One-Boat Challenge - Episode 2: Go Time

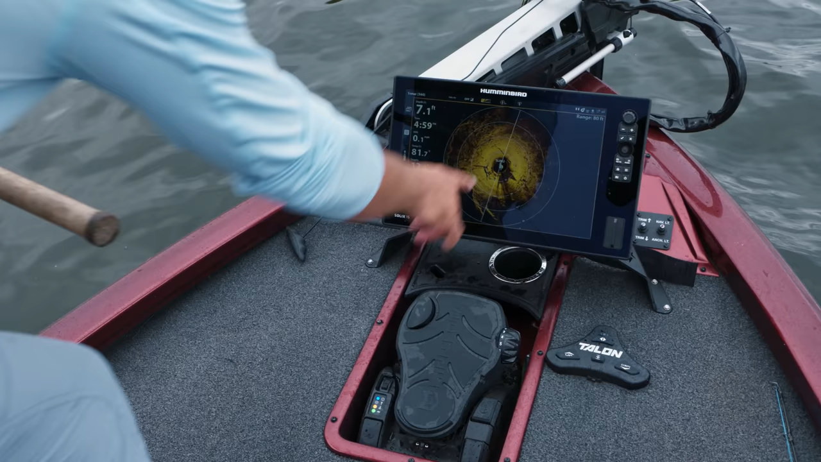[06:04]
I'm looking like 360 imaging and we're able to see fish cast exactly to them and catch them The faster we could eliminate unproductive water The faster we can eliminate the competition. That's the name of the game.